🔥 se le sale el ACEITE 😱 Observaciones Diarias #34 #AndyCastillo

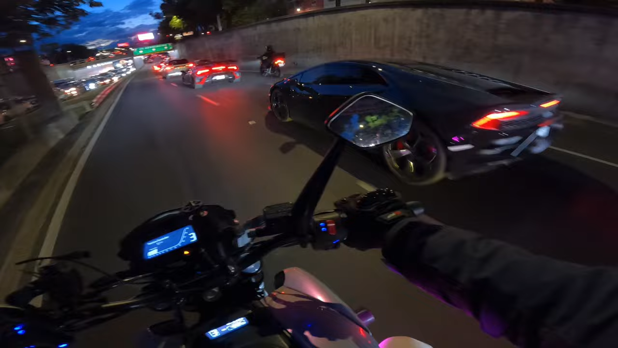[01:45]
No, hombre, qué carrazos, ¿eh? Qué carrazos. Ya se quedaron atrás. Tanto que hice mi esfuerzo para nada.
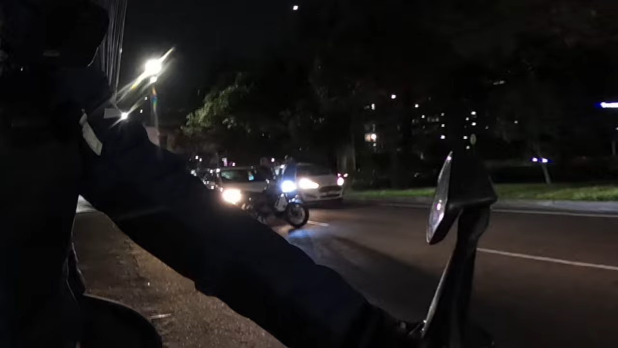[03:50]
Al ver que ya se habían bajado para discutir y que no avanzaba a más, procedí a retirarme.